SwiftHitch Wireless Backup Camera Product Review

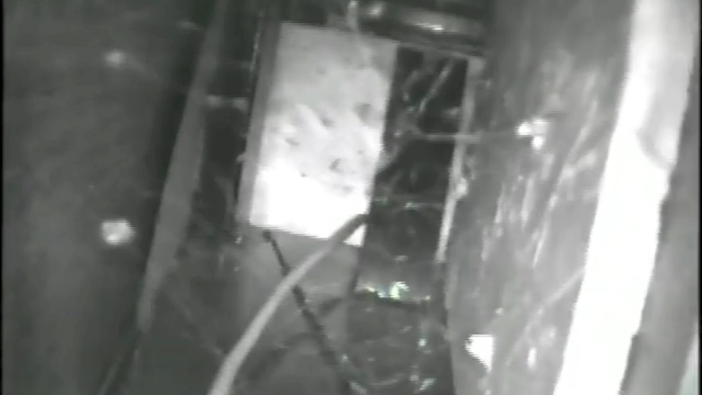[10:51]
Well, there's some spider webs and an old black widow nest, it looks like, need to get out the pest control spray.
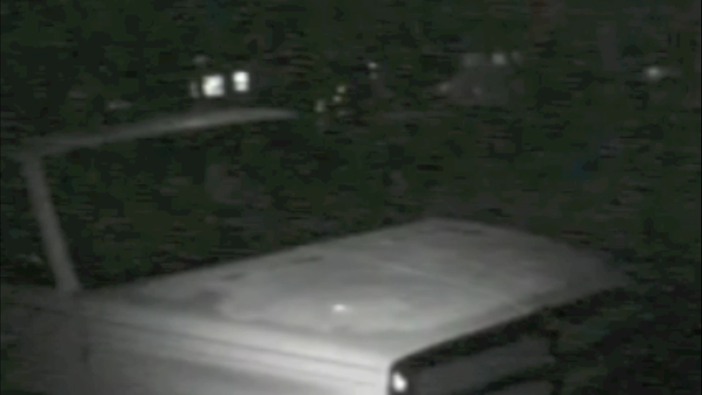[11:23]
which are activated automatically at night or when the camera is in a dark area.
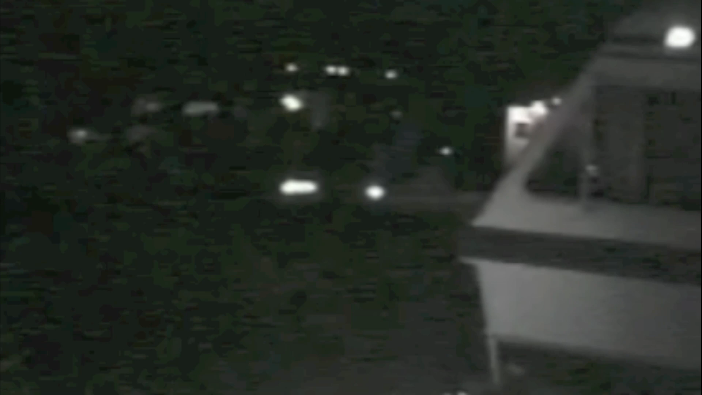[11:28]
These LEDs don't cast a visible beam of light, but are very bright in the infrared spectrum.